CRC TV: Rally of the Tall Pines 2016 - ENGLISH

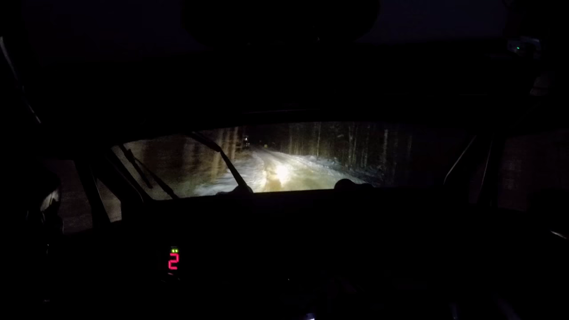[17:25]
Deep in the longest stage of the event, the right rear wheel gets torn from the car, forcing him to limp through the remaining mileage before service.
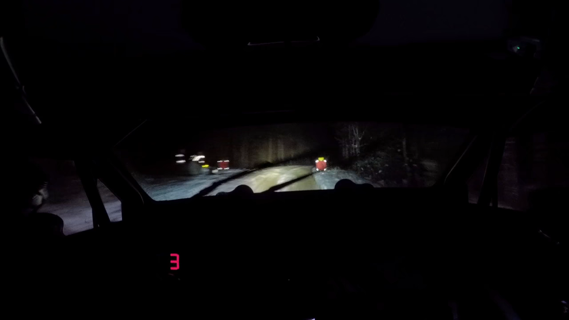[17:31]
I don't even know if we hit anything. I think it's just the way it is.